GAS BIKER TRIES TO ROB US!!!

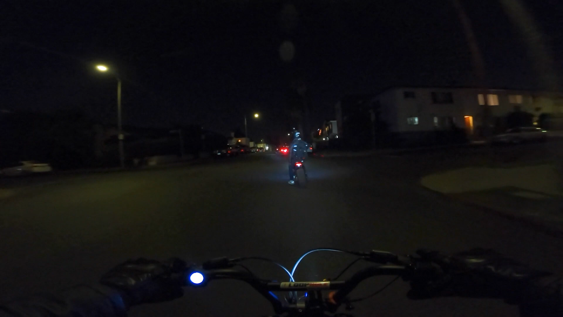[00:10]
What's up, you biscuits? Night episode. We're coming at you after hours. We're out here with Kadeem on the Bat Pod. We got Greg up here. Greg's back.
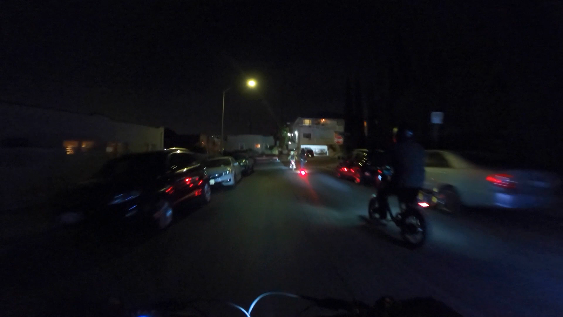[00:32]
And we got Sawyer, and we got Mark in the front on the Sur-Ron.
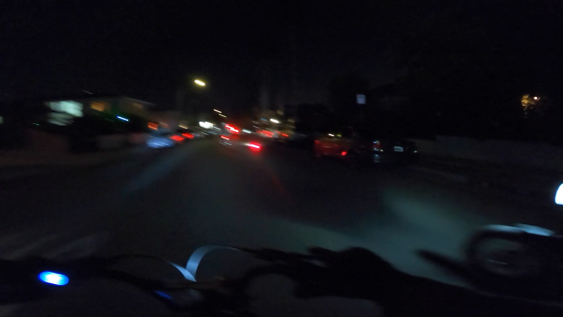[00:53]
We're gonna have a nice, chill night ride.
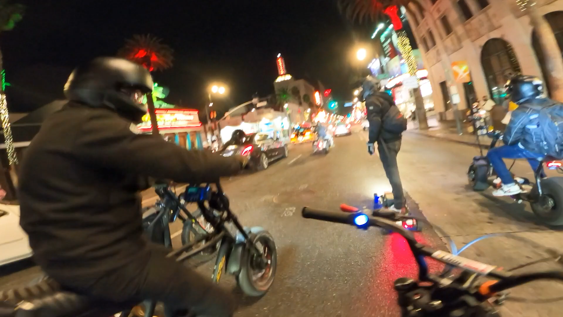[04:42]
the next one is Yeah, that's the street that's gonna lead to Outpost. Hey, can we take off, dude? Whoa. Now just don't crash into anybody. Drunk. Whoa, this guy. Speaking of drunks, he could just be vibing.
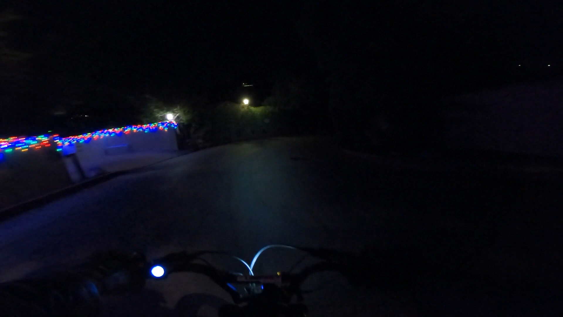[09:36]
This hill might just be a little too steep.
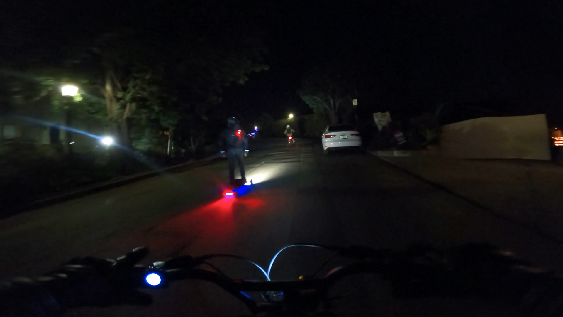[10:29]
This hill is pretty gnarly though.
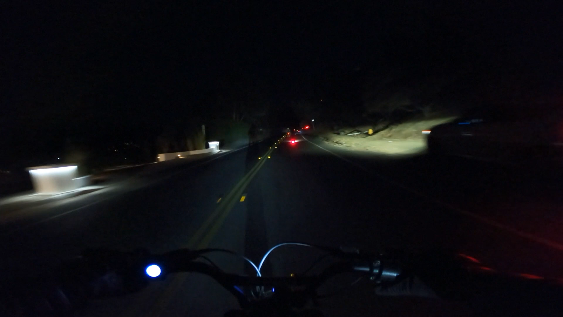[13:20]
We couldn't get to the lookout that we came up here to look out over at Studio City or whatever's over there. And now we're going down that gnarly hill that we just came up. And I just said the last one to the bottom is a rotten egg, and I meant it.
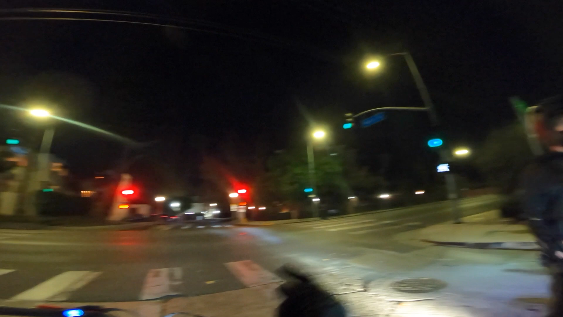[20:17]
We're like in La Brea. Like, this is Melrose right here.